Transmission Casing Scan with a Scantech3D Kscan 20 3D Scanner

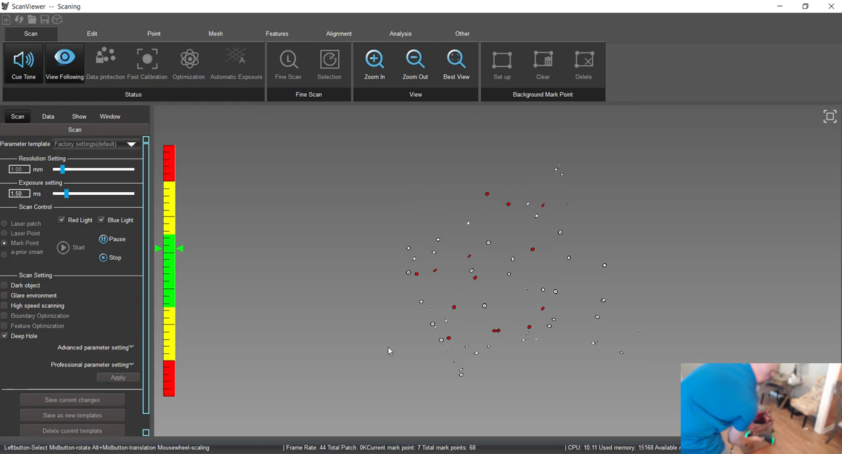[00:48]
Okay, that's it. All right, so now we're going to stop this. Do a quick optimization just to reduce any error stack up. Then what I'm going to do is I'm going to select, I've got a couple targets on the actual case. I'm going to set up that background, so essentially it is not going to record anything behind that background.
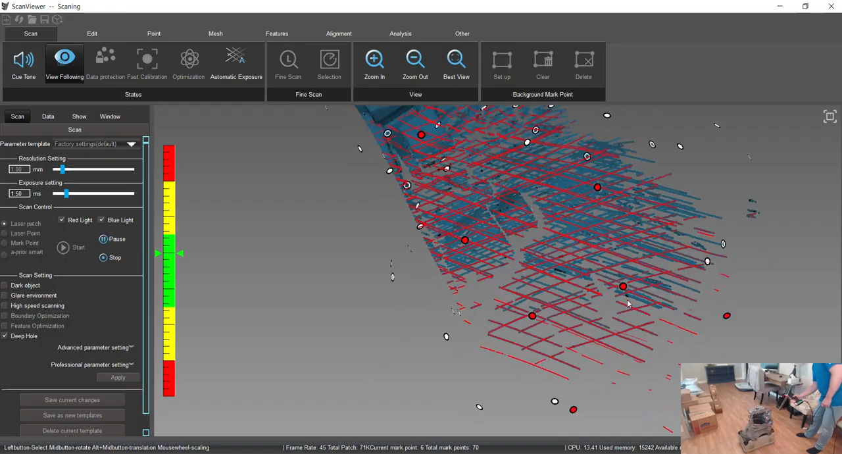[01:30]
So since we have the targets laid out already, you don't have to be very careful about where you're scanning.
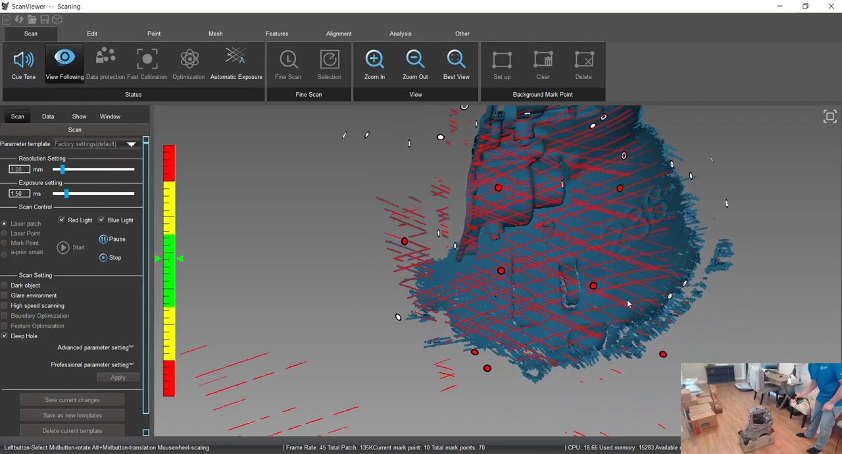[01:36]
If the scanner is going to lose position, you could even go from this side, jump over,
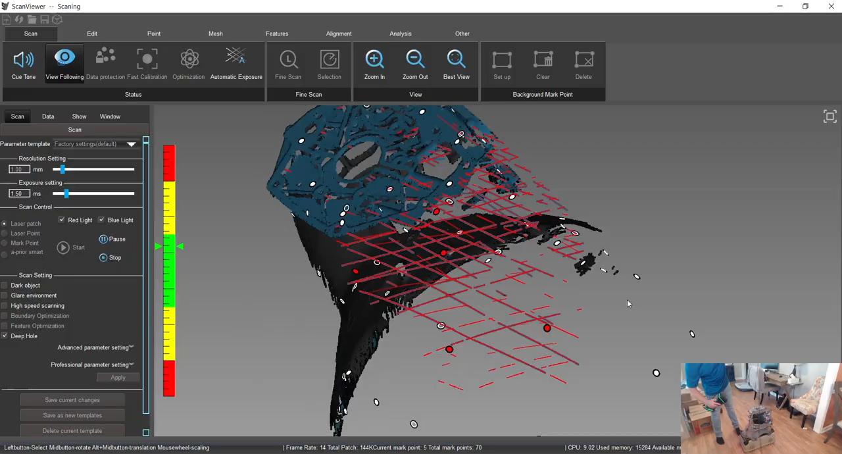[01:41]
and start scanning on this side without any issues.
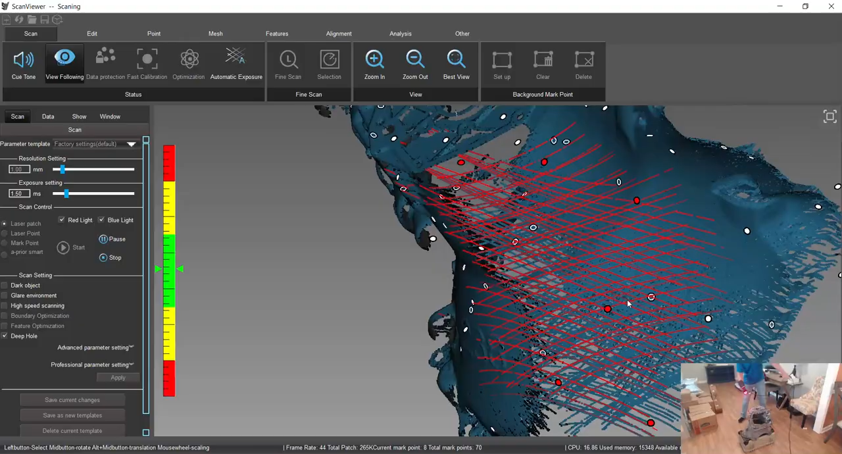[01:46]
So you can be pretty, I don't know, carefree is the right word, but you don't have to think too much.
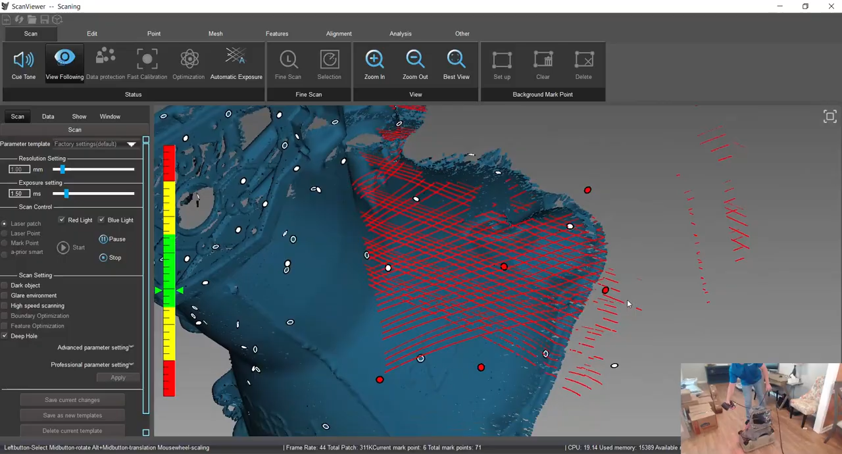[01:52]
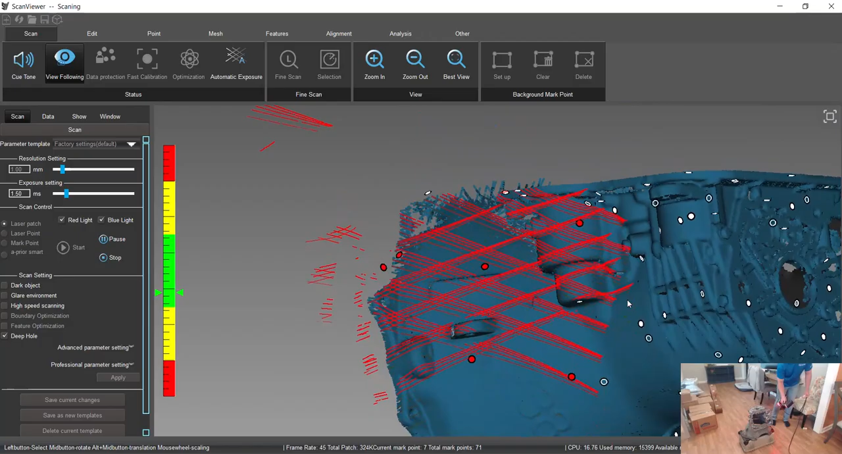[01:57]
So we're just kind of painting the object. Everything I see is recording. We're recording about 250 points per second.
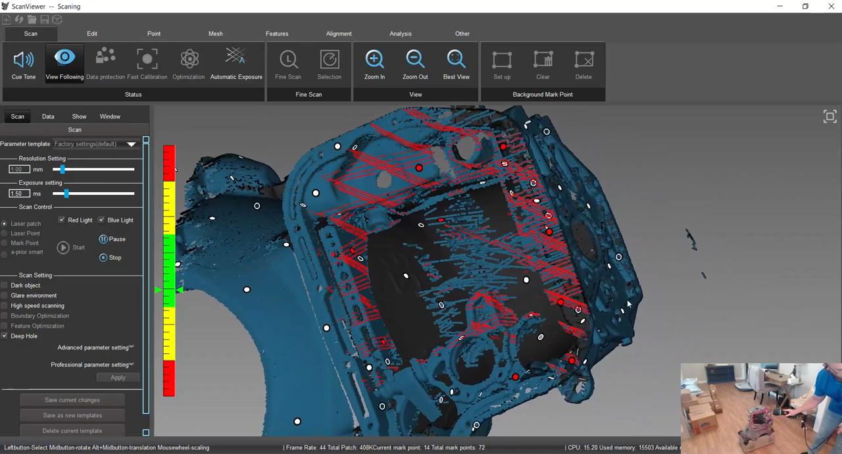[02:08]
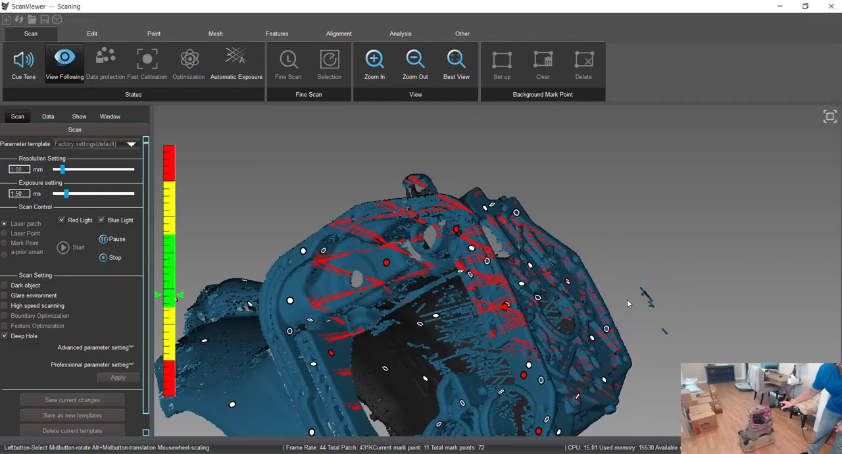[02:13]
So we're going to hit these surfaces from a bunch of different angles.
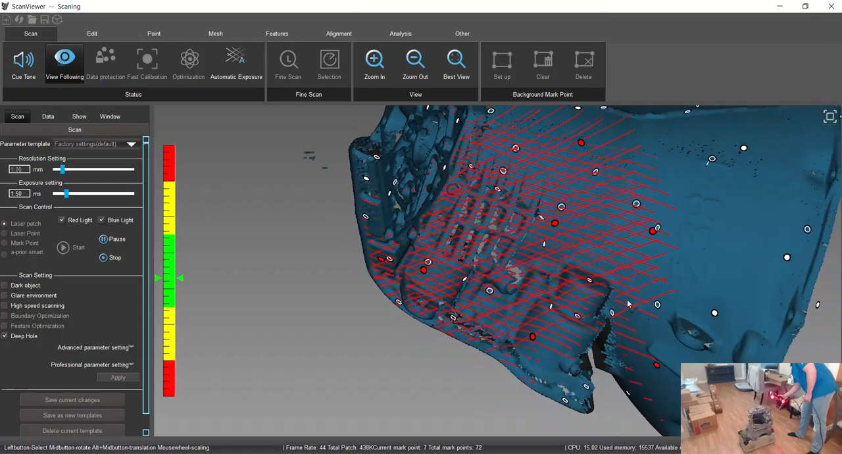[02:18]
Make sure we're getting some of these crevices.
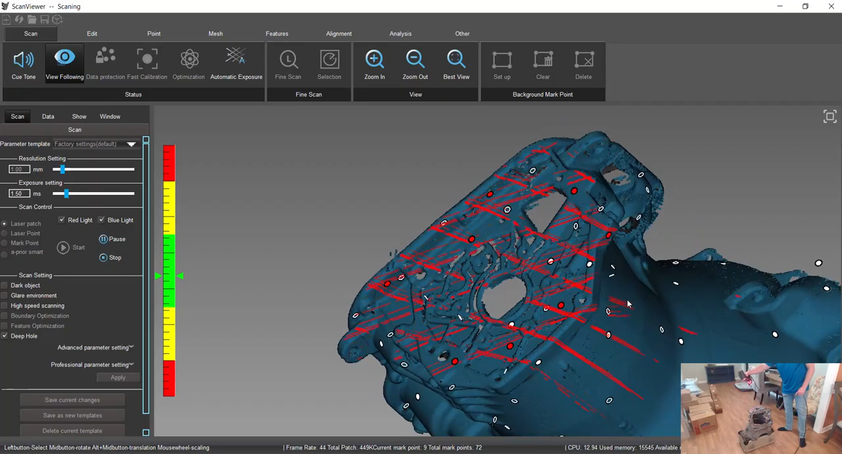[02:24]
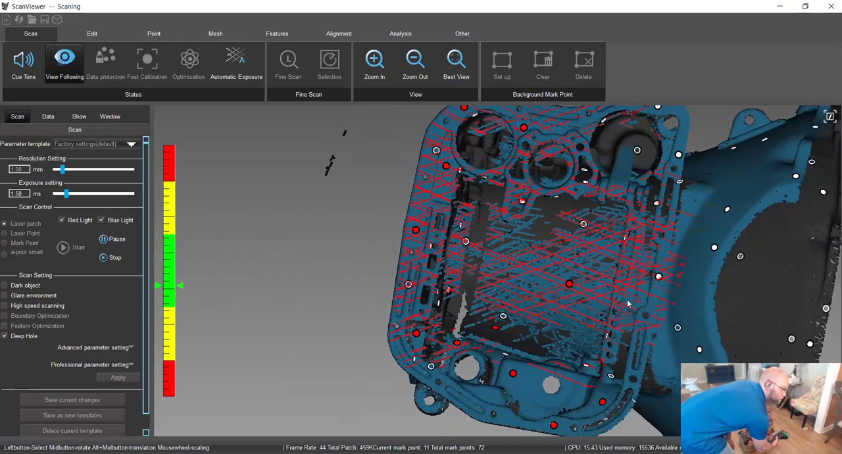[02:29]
Get a little deeper in there.
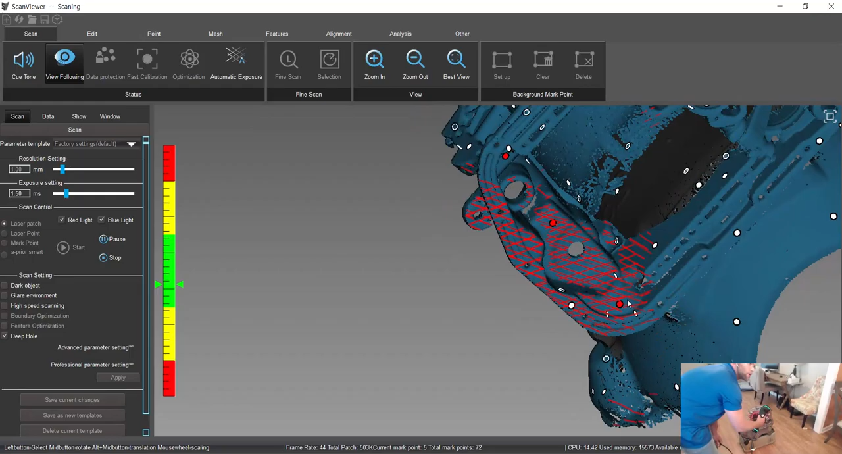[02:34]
We'll get some of this when we flip the object over.
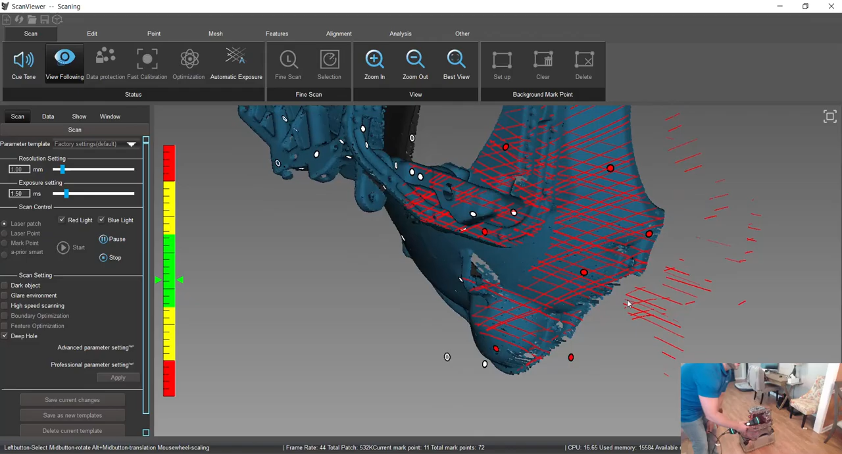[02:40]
Just making sure we have good coverage everywhere.
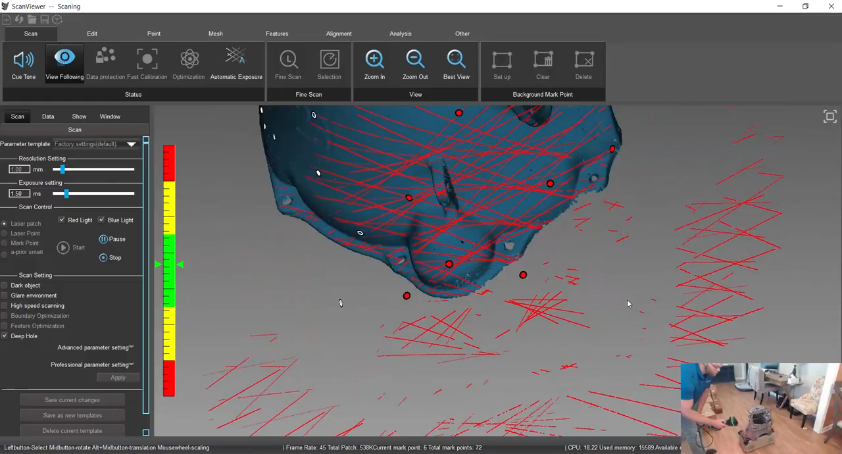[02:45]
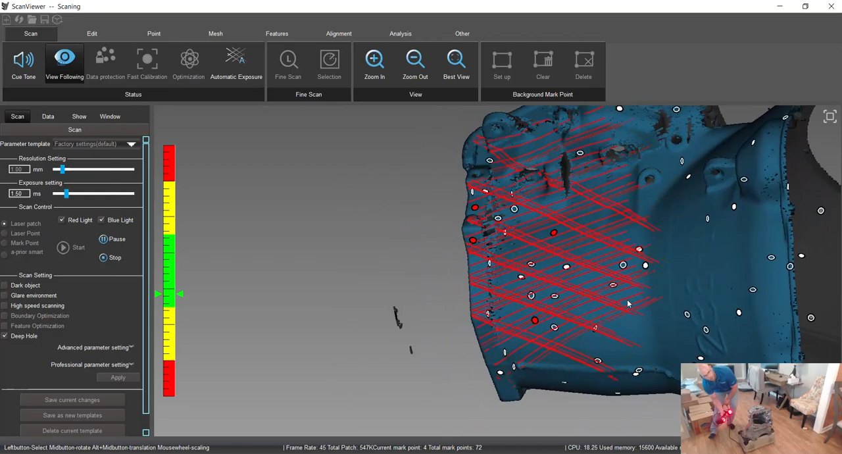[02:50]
That's probably good.
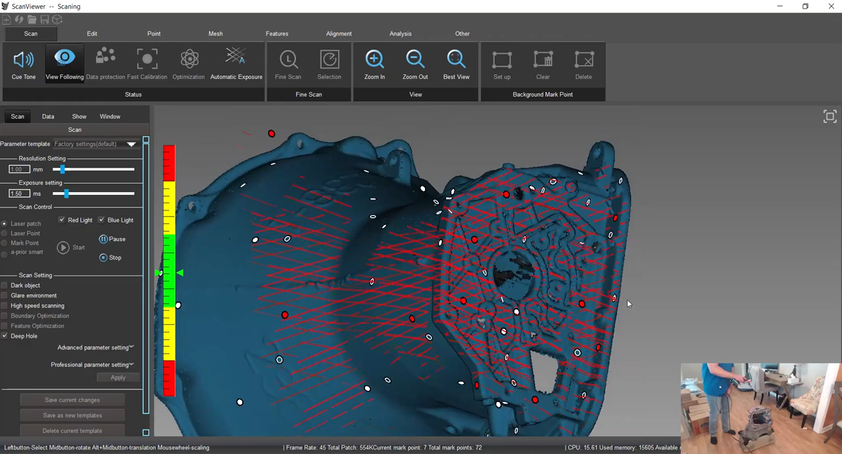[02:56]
Get that a little better. And we'll stop.
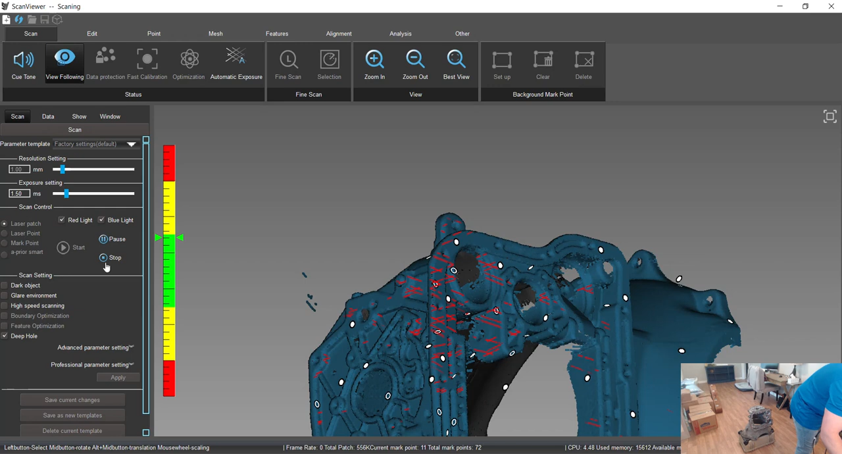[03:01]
Let me stop the scan right here. There's a little pre-process. And then this is what we have so far.
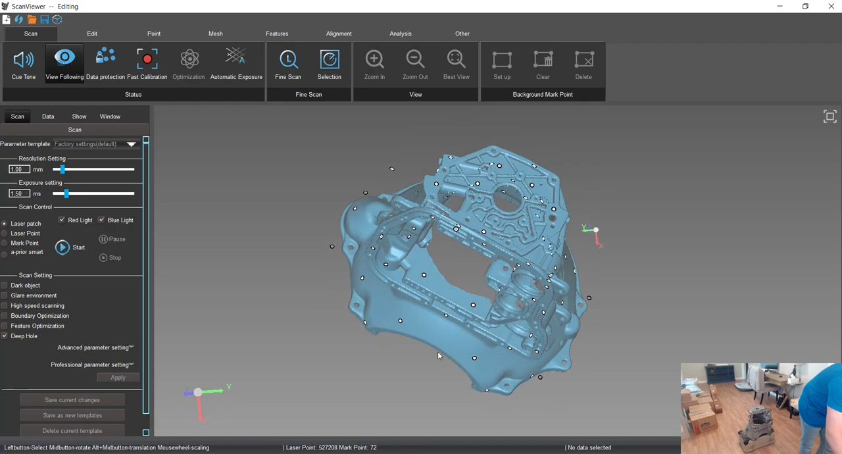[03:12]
So it looks pretty good. We want to do a second scan.
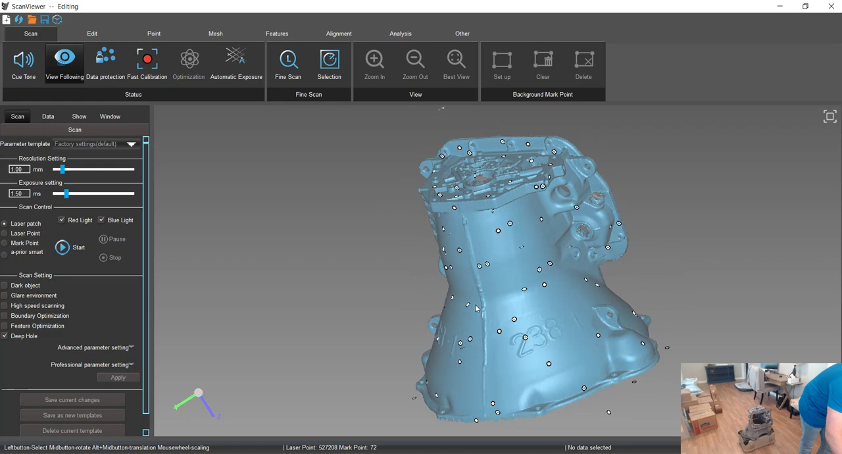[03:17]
So we'll flip this guy over and combine them. And then we'll finalize everything and mesh it together.
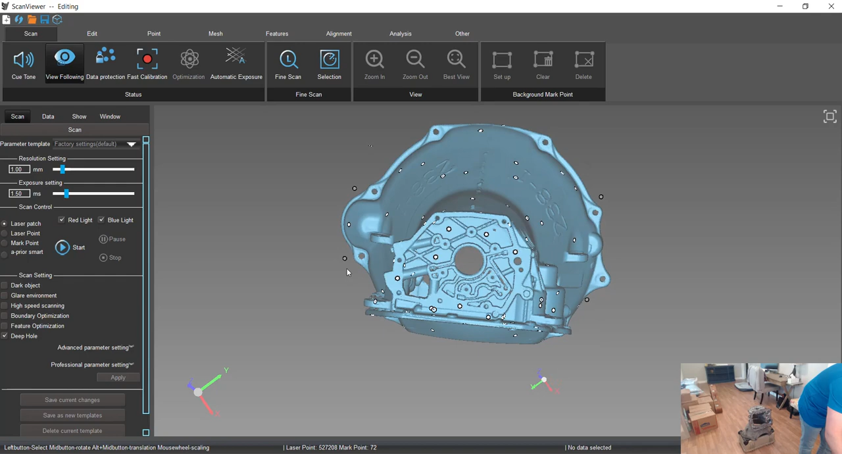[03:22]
So to add a second scan, we'll come up here to add, excuse me, do the same thing where we'll scan the mark points first, which are the targets. Just to kind of do a pre-scan of those. Again, that reduces that volumetric accuracy.